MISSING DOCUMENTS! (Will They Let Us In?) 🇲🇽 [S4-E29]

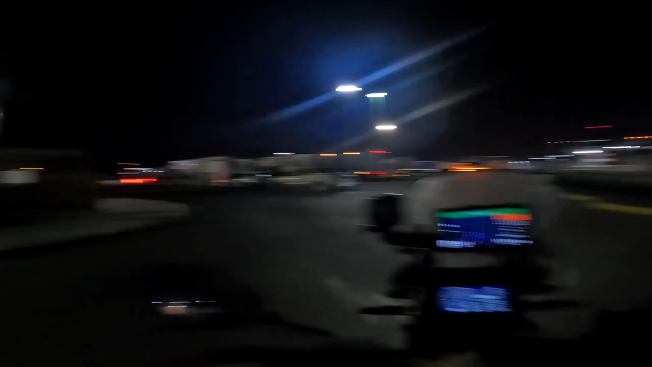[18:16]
So, here's a bunch of cars. No idea where to go, so I'm just going to go to like the front.
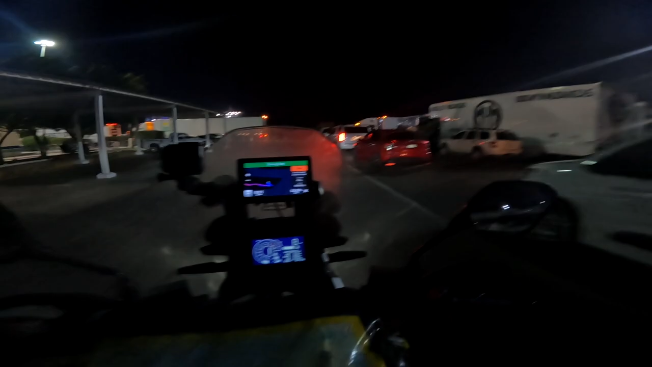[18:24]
Because that's where the bikers go. Oh look, yeah, they're still loading. Still, all the trucks still going. How big is this ferry? There's nobody in any of these cars either. All right, just wait here then.
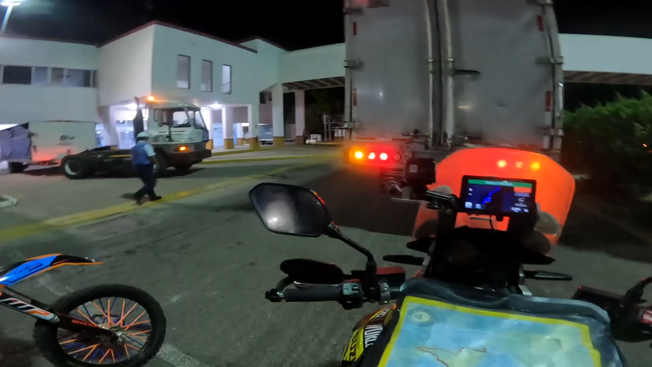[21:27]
The motorcyclists have been called, me and this fella just here. I'll just follow him.
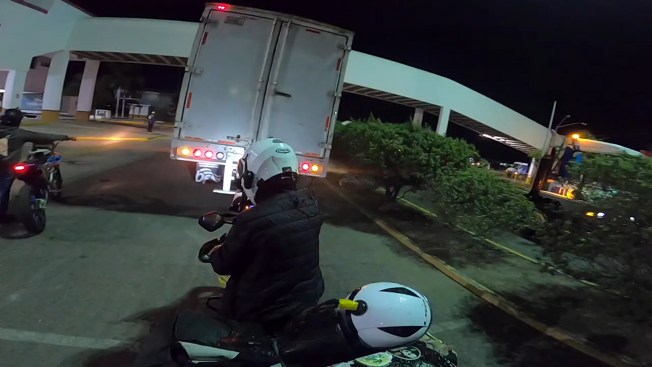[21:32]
I think we're going.